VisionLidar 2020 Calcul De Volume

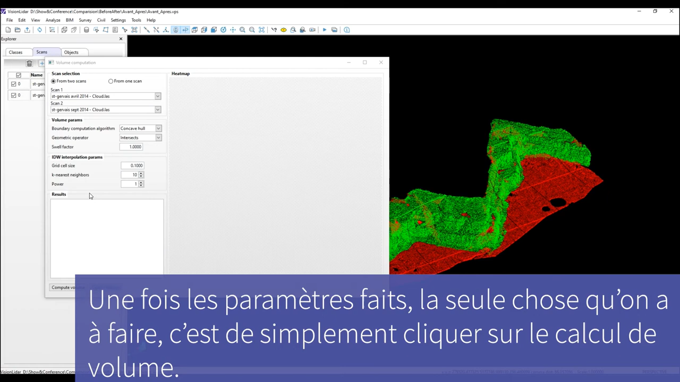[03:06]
Une fois les paramètres faits, la seule chose qu'on a à faire, c'est simplement cliquer sur le calcul de volume.
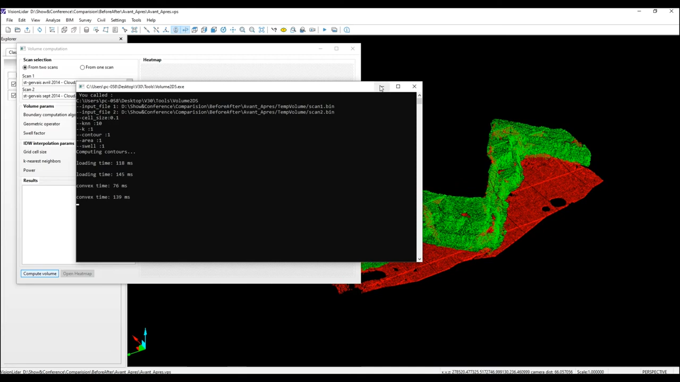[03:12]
Une fois le calcul terminé, on va avoir le résultat qui va s'afficher à l'écran. Donc on va avoir un aperçu de la carte avec les changements.
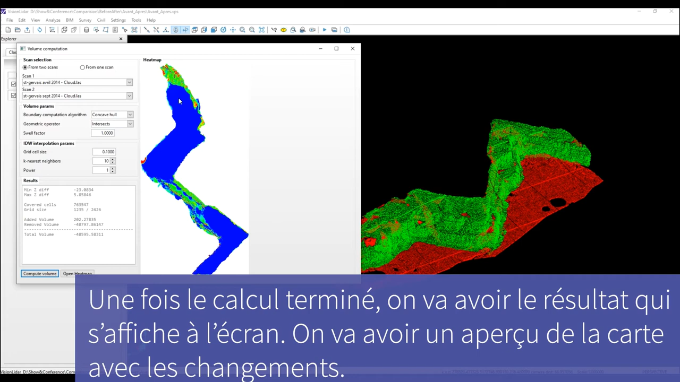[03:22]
Donc en bleu, c'est les parties qui ont été enlevées. Et en rouge, les parties qu'on a rajoutées et en vert, les parties inchangées.
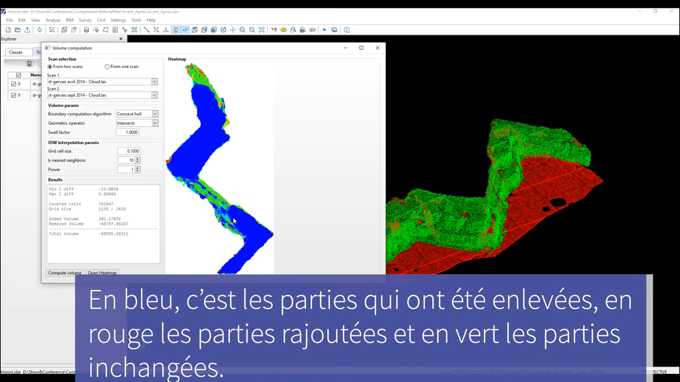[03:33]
Ces couleurs auraient pu être inversées si on n'avait pas mis les scans dans le bon ordre. Si on avait inversé les dates, le bleu serait devenu rouge parce que on aurait pu croire qu'il y avait du matériel qui a été rajouté et non enlevé.
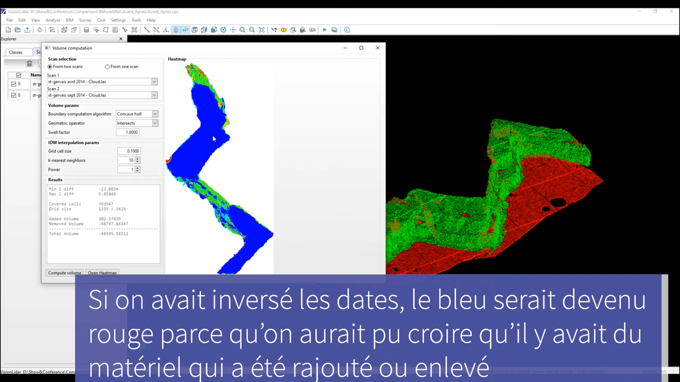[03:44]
Donc c'est pour ça qu'il est très important de faire attention dans l'ordre dans lequel on met ces scans, dans les bonnes dates, pour être sûr d'avoir les résultats pertinents.
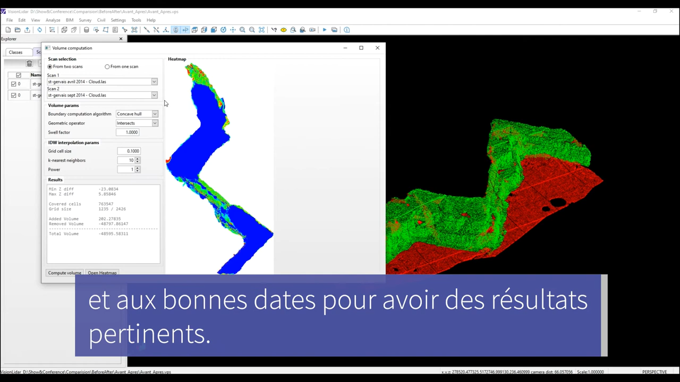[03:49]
Une fois vous aurez le résultat qu'on va trouver ici,
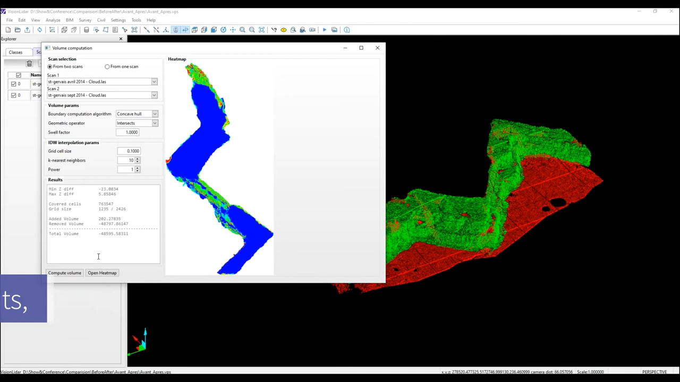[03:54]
donc on peut voir qu'au total pour le rouge on a ajouté 202
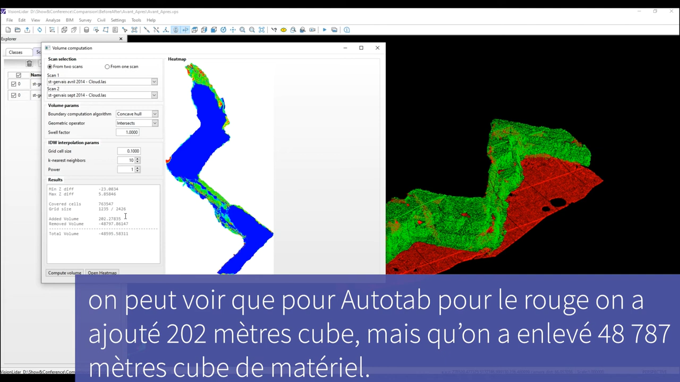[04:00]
mètres cubes, mais qu'on a enlevé 48 787 mètres cubes de matériel. Qu'on peut voir facilement en enlevant l'ancien scan et qu'on regarde juste celui d'aujourd'hui.
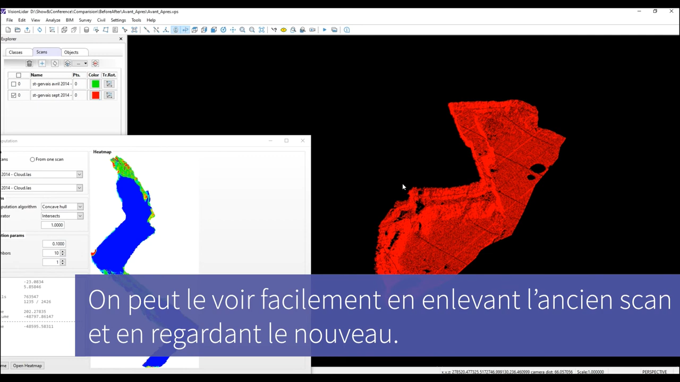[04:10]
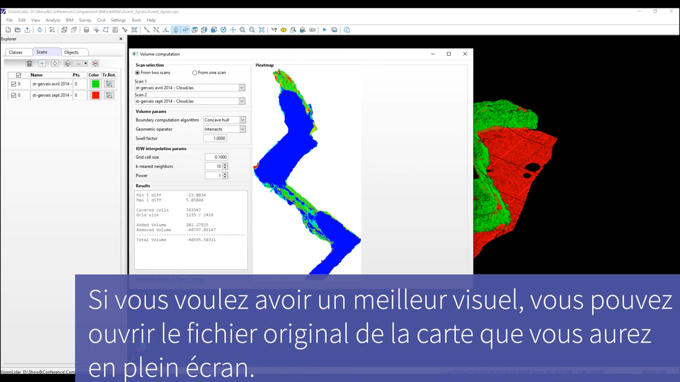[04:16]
Si vous voulez avoir une meilleure visuelle, vous pouvez ouvrir le fichier original de la carte que vous allez avoir en plein écran.